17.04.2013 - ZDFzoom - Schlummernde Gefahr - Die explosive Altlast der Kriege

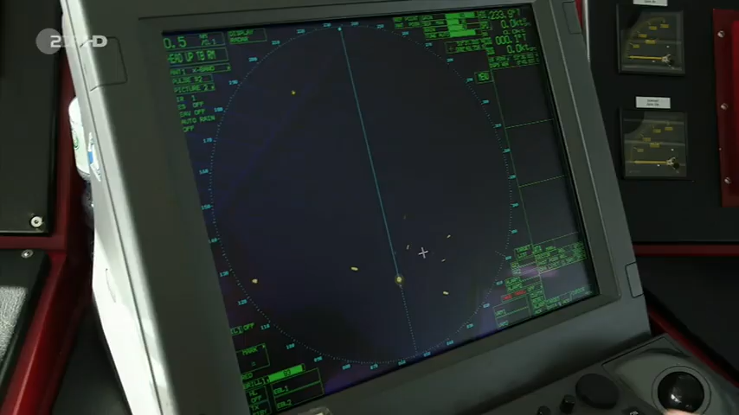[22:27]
Ich bin auf dem Hund. Die Mine liegt genau daneben.